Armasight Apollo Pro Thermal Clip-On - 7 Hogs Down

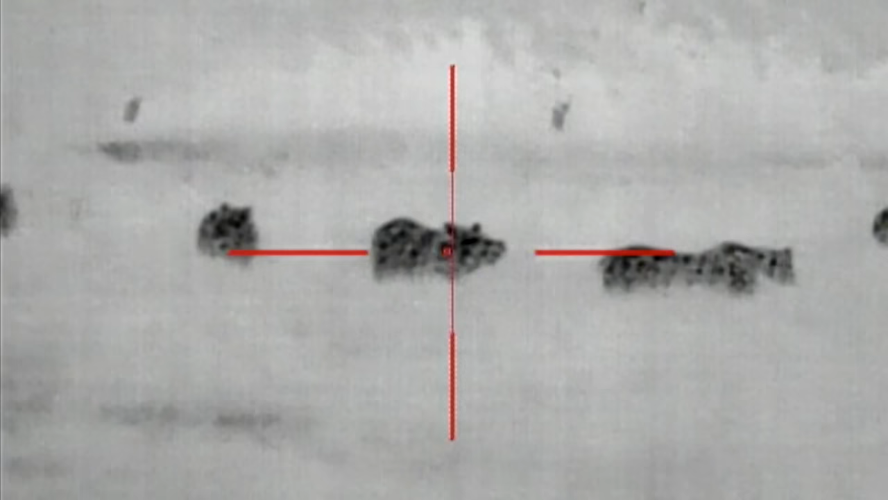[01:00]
You shoot the big one on the rack. You shoot one up. You shoot the big one on the rack. Okay.
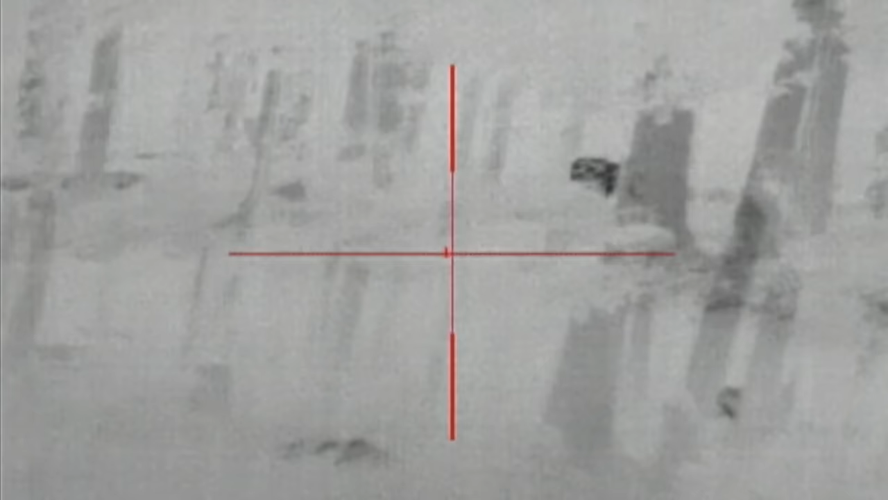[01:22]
I see one walking in the trees. He's coming this way.
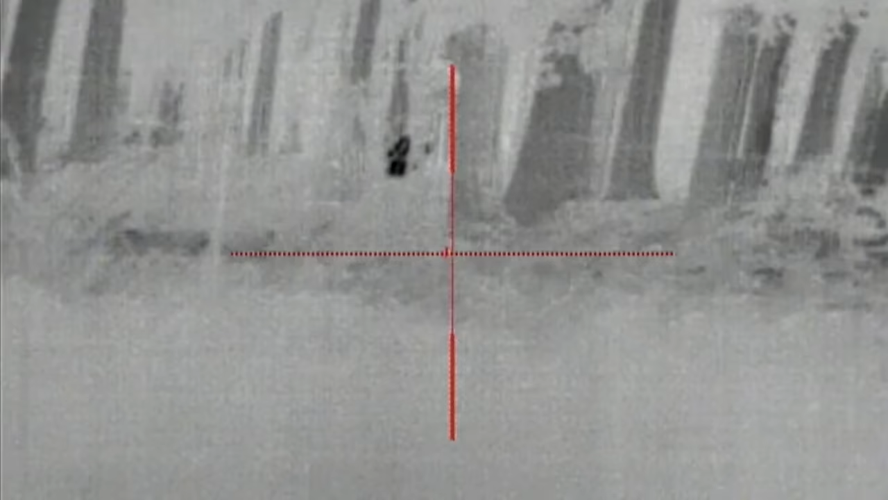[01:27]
I don't know. I'm going to get him in a second.
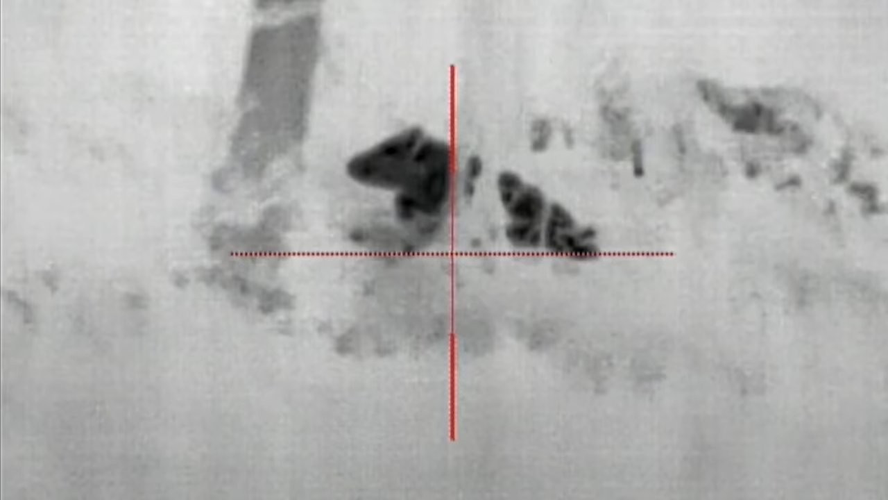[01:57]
Two. Two. Two. Two. Two. Two.